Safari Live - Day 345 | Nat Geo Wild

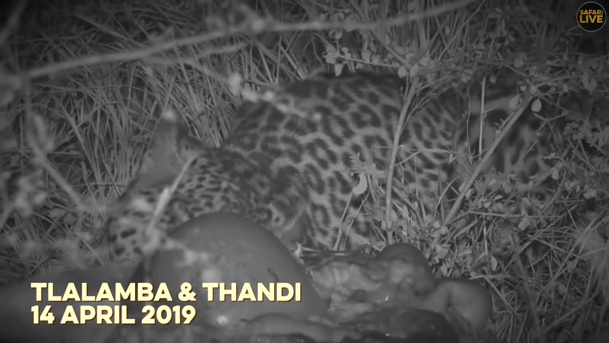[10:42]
But as the sun slipped away, with it went the serenity of the scene as Mum Tandi made an unexpected visit looking for a freebie. With so much to go around, some of the resident hyenas made an appearance. But the uninvited guests had no manners when it came to tucking in, chasing off Tandi in almost the same way she had chased off her daughter, Tlalamba. The arrival of the hyenas meant the past the impala kill party game had come to a close, as few leopards are willing to risk taking on one, let alone a pair, of the spotted scavengers.
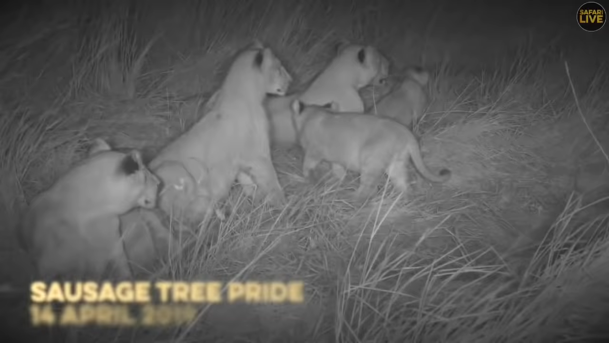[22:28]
Faces cleaned, the sausage cubs were not without a sandy feast before bedtime, as the bellies were full and eyelids heavy.
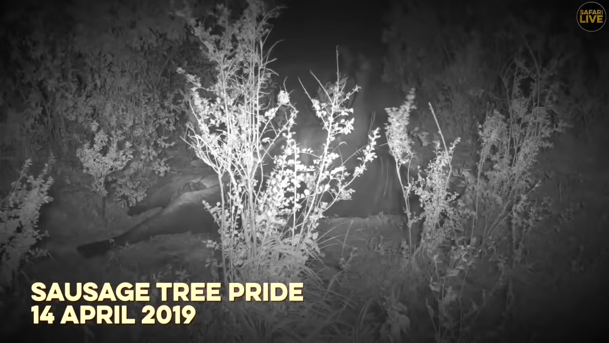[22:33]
To some of the younger members' dismay, an older cub made sure to have left space for dessert before settling in with the rest of the pride.
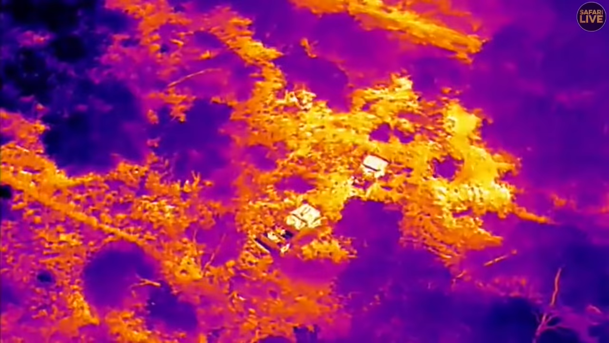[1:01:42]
No, can't really. Oh, you kind of, there we go. Now that you're in drone, can you see my hand? Not really? No. That's because it is so hot.
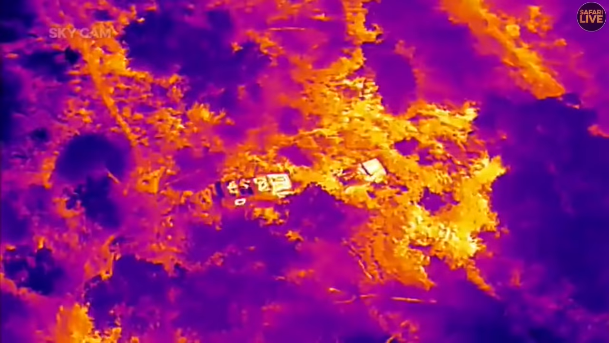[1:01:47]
And that is the problem, because Tandi, if she is around here, will also kind of blend in because she's been...